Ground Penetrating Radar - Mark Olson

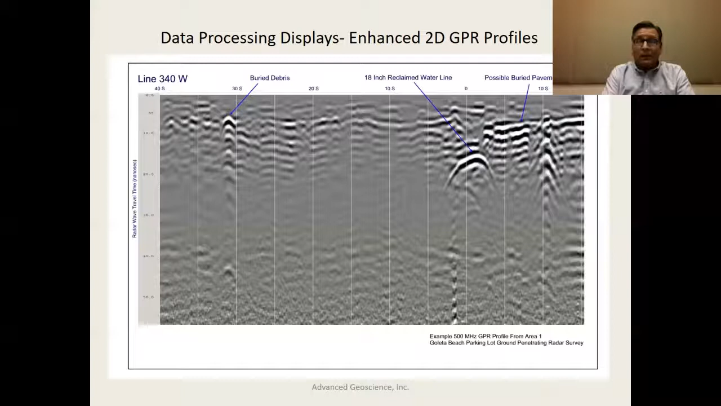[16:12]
various stationings set up on the ground surface as this antenna was moved along. And this particular image shows buried debris and 18 inch water line and then a buried surface of some kind below this pavement structure. Using these 2D profiles, you always record the data so that you can look at two or more paralleling profiles. And in this display, I'm emphasizing just what you can see and how you can know it's oriented by recording two paralleling profiles.
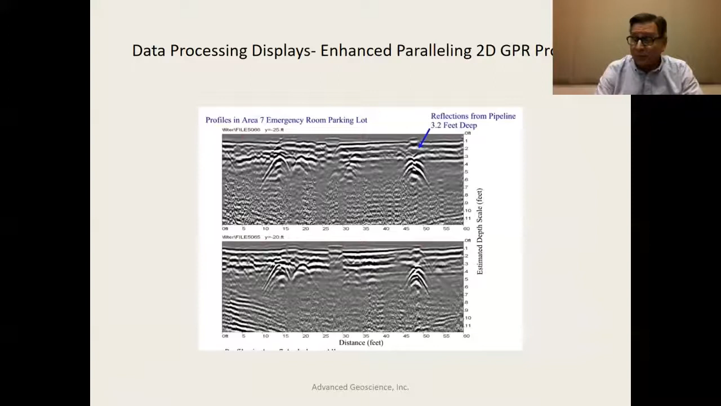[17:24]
these are pipelines, track across these survey lines. In a sense, that's how we're able to sort of map the orientation of features in the subsurface. And once we have these profiles, we're able to sort of develop this kind of product,
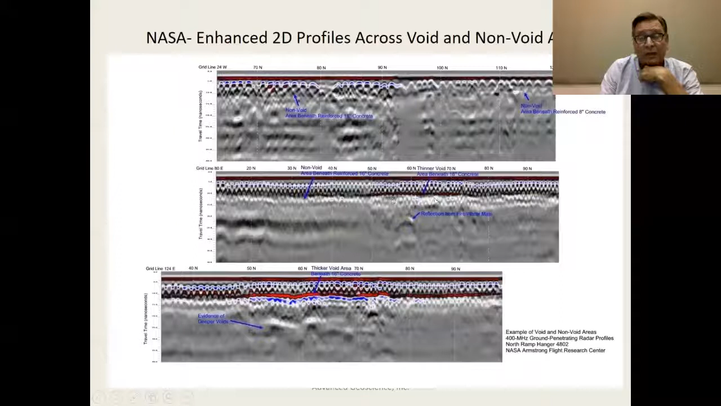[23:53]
using this pattern of reflections, this recognition of this pattern of reflections, versus the undisturbed areas where there's been no void creation, and here might be some sort of smaller void creation here. We were able to put together a map of the areas where we found these anomalous reflections,
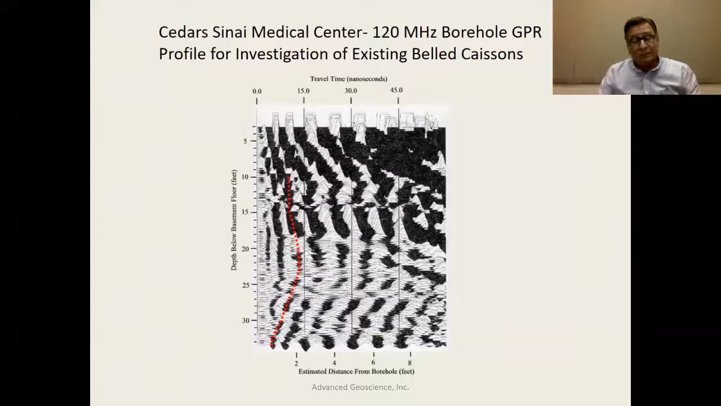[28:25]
and we were able to come up with some estimation of the diameter of their bottom-most point there. So getting into some archaeological applications,
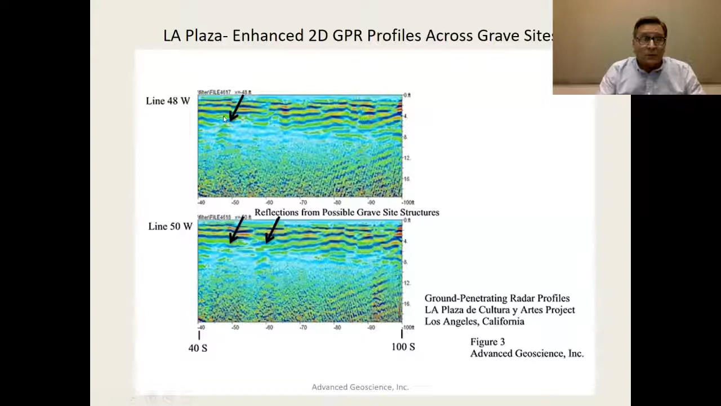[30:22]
We can see that some of the reflections that we were getting off these things were very subtle, but nonetheless you could see things. And here the arrows kind of point to these gravesite reflection patterns. And then we also sort of use some higher frequency GPR profiling, this with 500 megahertz, and then developed these 3D plan view images that you're seeing here. And we could see, we identified sort of several of these patterns from these images,
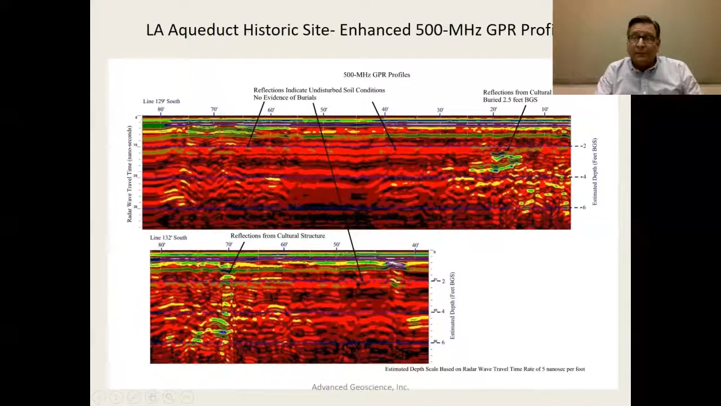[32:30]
For the most part, higher amplitude reflections. And then we were also able to see things such as former burial pits too. And this is an indication of some down drop reflection patterns in this area that indicate the bottom of a former burial pit. And here we converted the radar wave travel time to depth on some of these images.
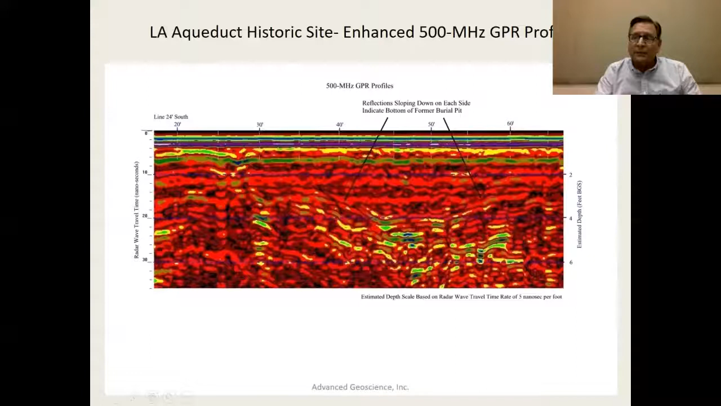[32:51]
And you can see that's 2 feet there, 4 feet there. And then also we used the data to develop some 3D imaging of the radar amplitudes in the area.